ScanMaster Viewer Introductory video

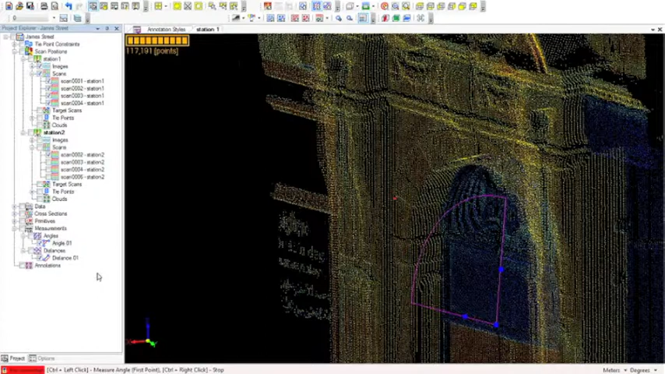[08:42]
okay we measured a distance and an angle and what we can see on the left hand side is we now have two entities in this tree we've got angle one and distance one and we can turn these on and off like that and if we want to see the statistics for that distance again we can just right click and go to properties and we see that results box pop up again
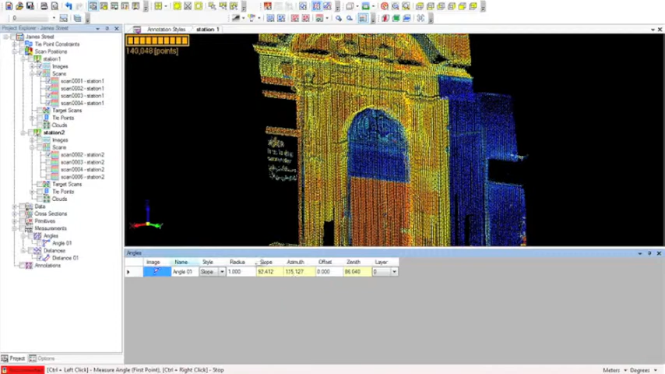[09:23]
another thing we can do is right click on any of these attributes and go to table and we can see those results in a slightly different form and we can also copy and paste numbers out of this table which is quite interesting the next thing we're going to look at is taking cross
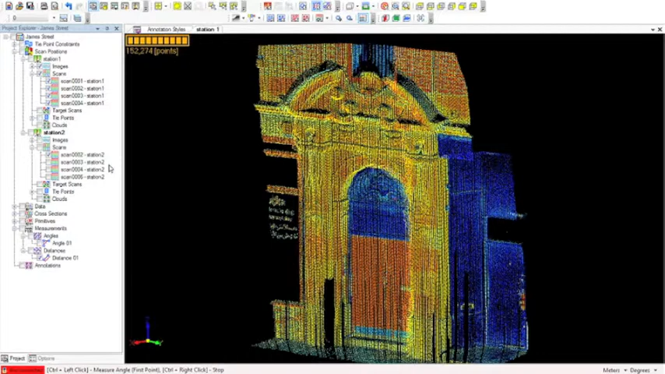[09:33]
sectional slices through the point cloud so we'll stick with this isolated part of the building in terms of the doorway
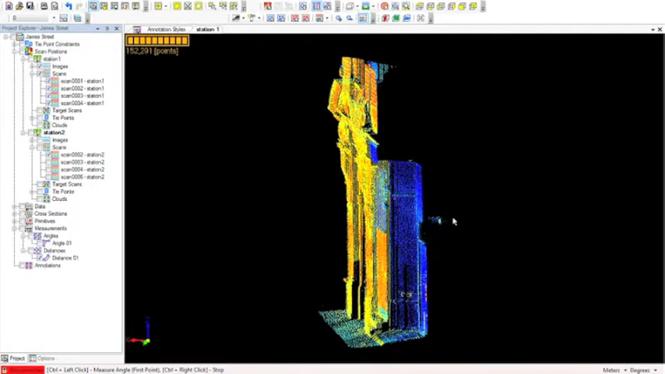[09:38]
and we've got these three icons here which are slice in the x y and z axes and they can also be approached via data slice and there they are again so we'll choose the z axis click enabled and then by moving these two boxes we can define our slice
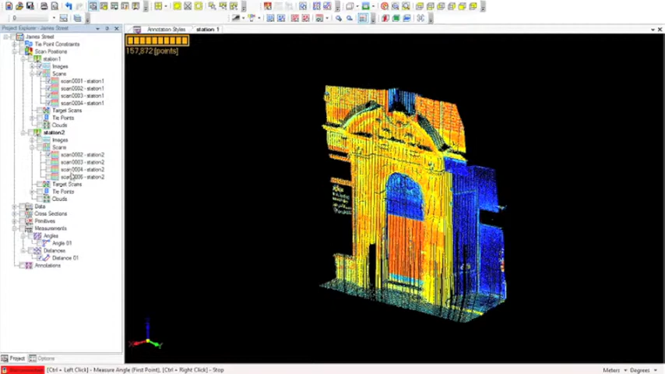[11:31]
Viewer is creation of layers and then putting points on those layers at the moment we've still got our doorway as an isolated part of the point cloud if we want to re-enable the full point cloud if I turn off the various scans that I was looking at and then turn them back on
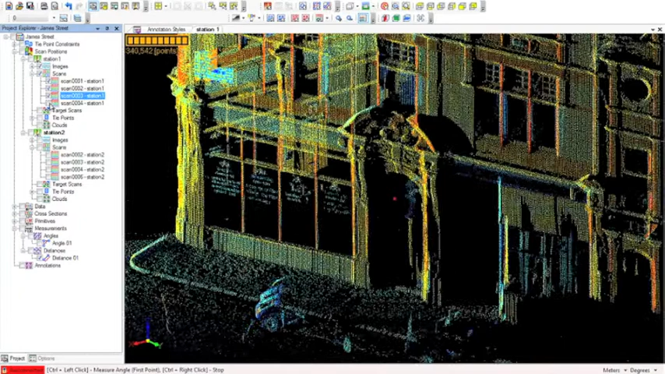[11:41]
we see that the full building loads up this icon here is for creating a layer and this icon is the layer table where we can control all the layer attributes if I click that we can see these layers that we've got in our project and if I create a new layer we'll see it appear down there and I can type here
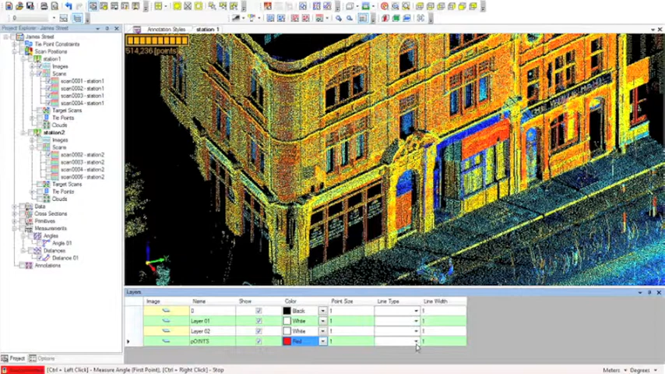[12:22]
to give it a name I can choose a colour and I can control things like the line type and line width as well so just as in many CAD applications if I select that layer I created as the current one and I now go create point
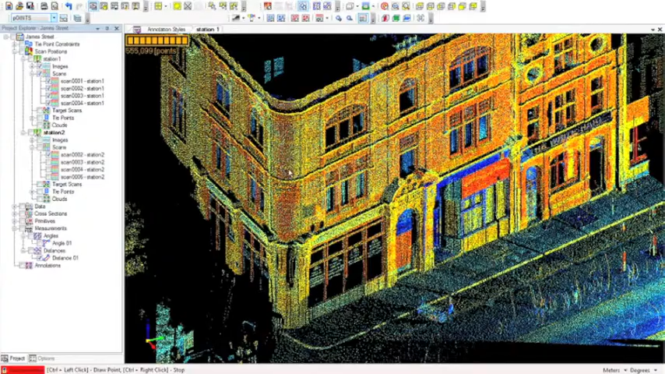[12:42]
I can isolate a part of the cloud and
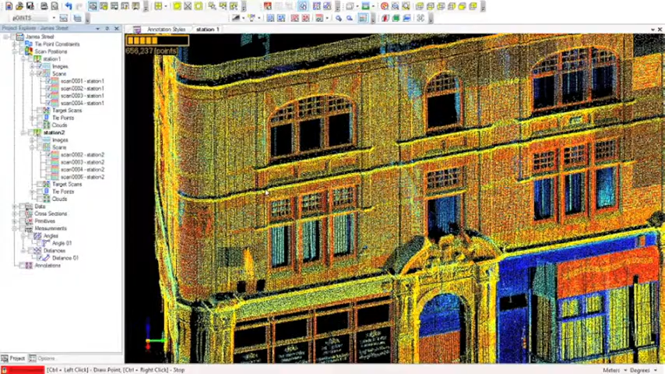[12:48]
insert that point so if I wanted to put a point for example on the corner of this window
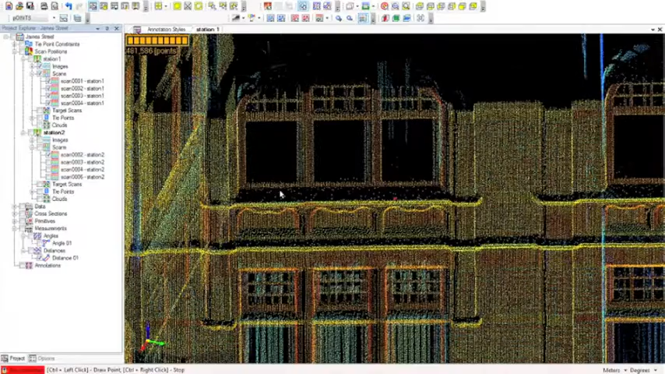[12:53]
just rotate it so that we can see what we're looking at
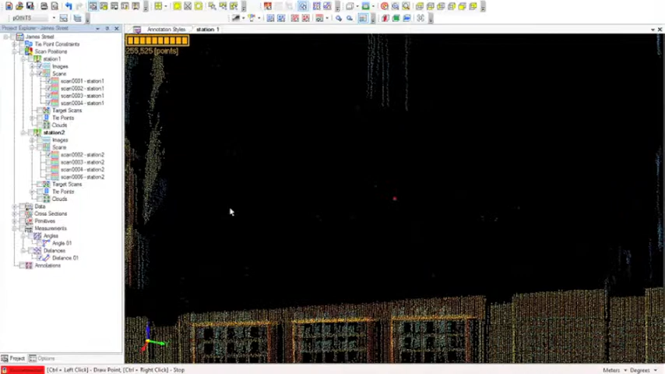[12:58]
and we're being careful here not to have any points displayed behind the window which might be selected by accident
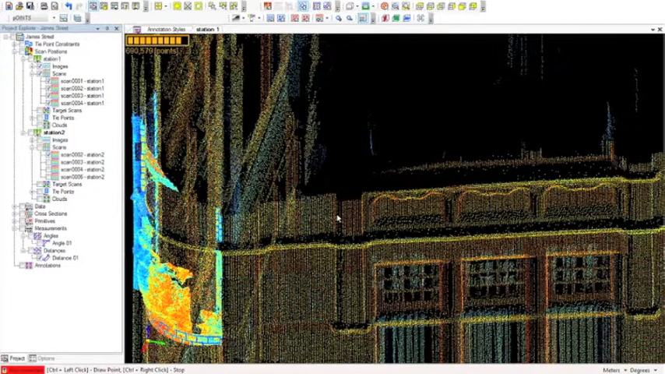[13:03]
and this is the reason why ScanMaster requires you to press the control key when inserting either the start or the end of a measurement or inserting a point because without the control key pressed we have the ability to navigate the point cloud in 3D so now you can see down in the left there it says control left click to draw a point and there's my first point and I can just keep doing this
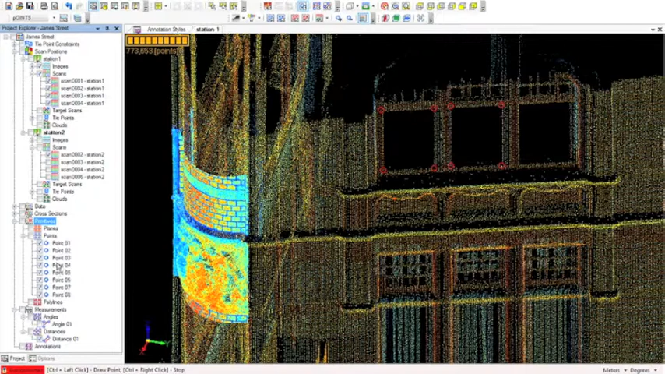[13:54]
picking up features from the building so I've just inserted 8 points there and if I expand this primitives part of the tree you can see those points displayed in order now if I want to see the 3D coordinates of those points I just right click and tabulate those results
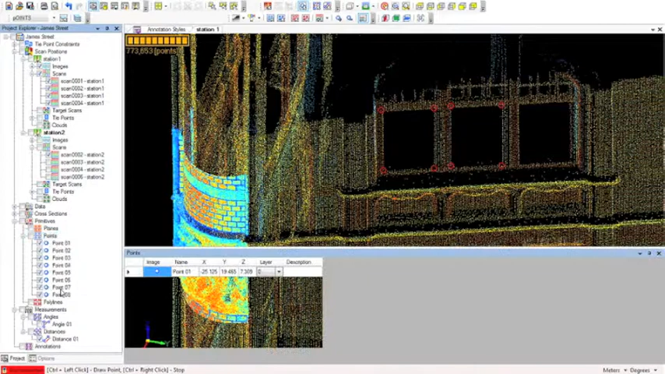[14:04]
and that's what we can see here we've got the point name, the XYZ coordinate and the layer that they live on I can also enter a description if I wish and if I want to export these I can just highlight them
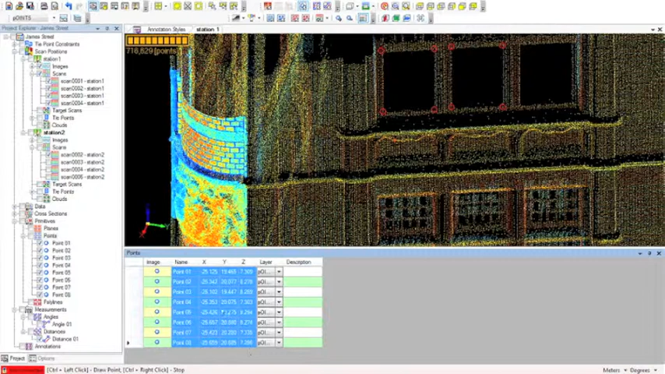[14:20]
and press control C to copy them and then paste them into a text editor for use elsewhere